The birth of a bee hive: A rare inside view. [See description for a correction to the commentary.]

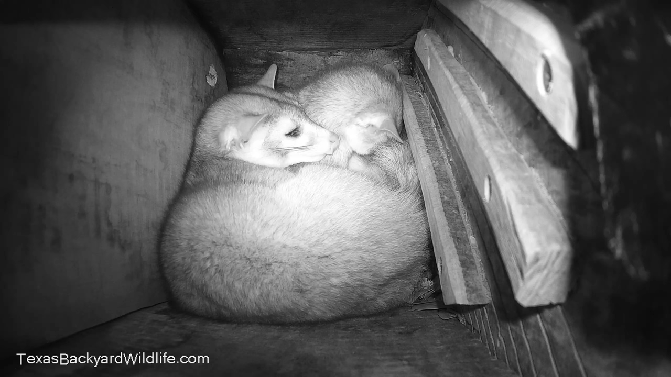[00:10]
but before we get to the bees I'll show you the ringtails that had also taken over the bird box and kind of made it into their little nest and that's a mated pair that I'll make another video about.
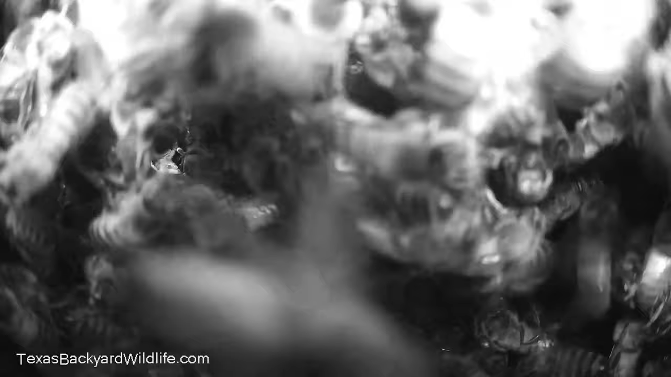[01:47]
It went into black and white here because it got so dark in the box that the camera switched over
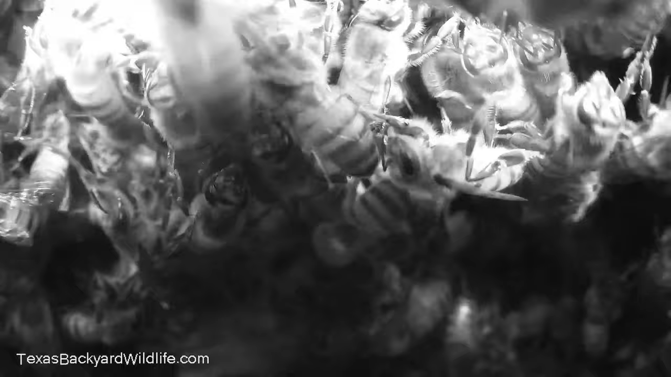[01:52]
to its infrared night vision mode and that's how it's going to stay for the rest of this because it stayed too dark to see anything with color or daylight or whatever here. What you're seeing right here is about three hours into their occupation of the box and they're a big hanging mass of one bee hanging on to the next to the next to the next.
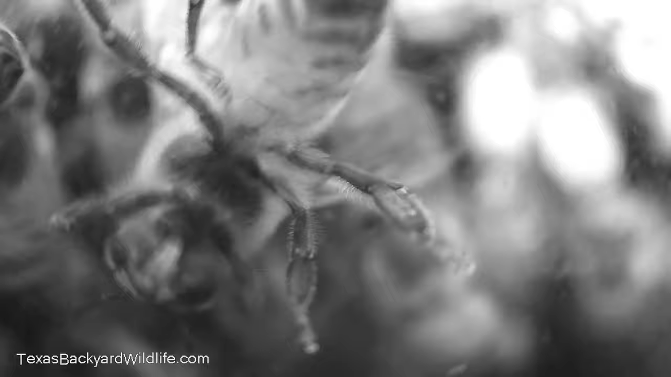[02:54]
This is about 10 hours into the the bee invasion here and got some close-ups
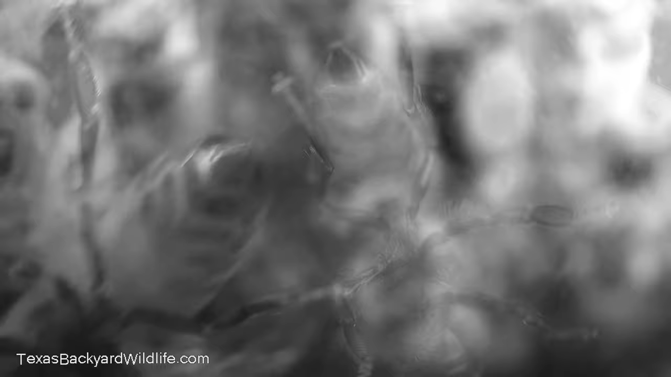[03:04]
just to give you a little idea of what the underside looks like and that bees upside down which you can see sort of is what I believe is kind
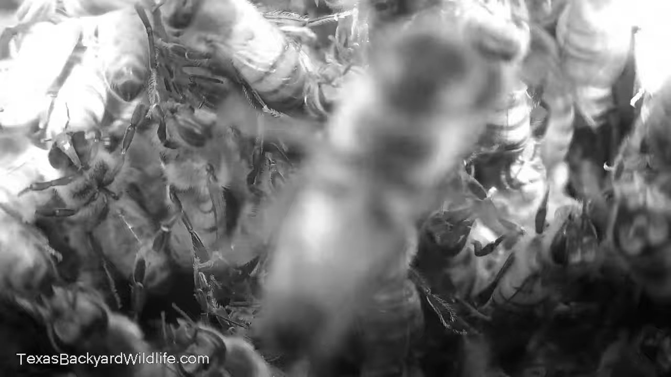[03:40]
Over on the left side of this video right here the very bright area we're about six days in now is some honeycomb being formed and now
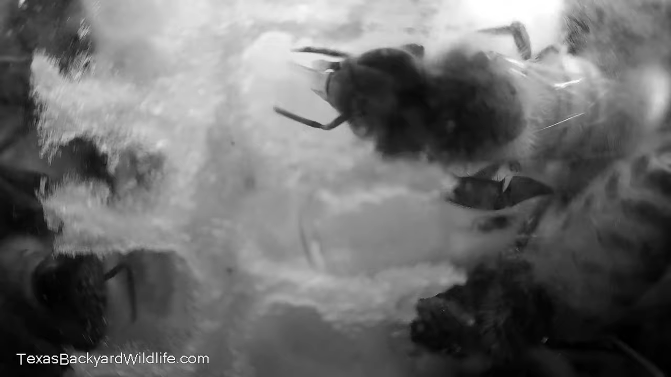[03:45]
we'll switch into kind of seeing how they work over the wax and whatnot you can see him using what I think is his is his little tongue or his glossa
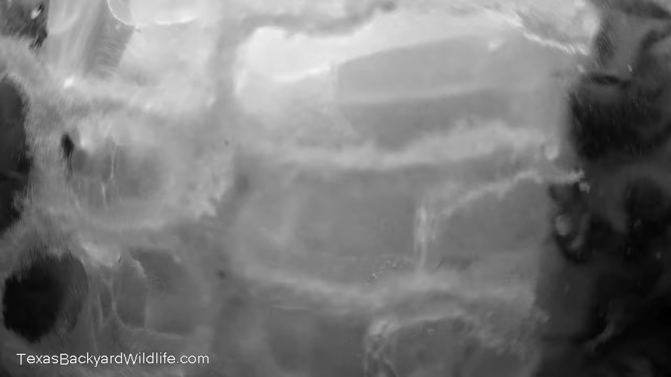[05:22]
and now they're going to get ready and start kind of basically uh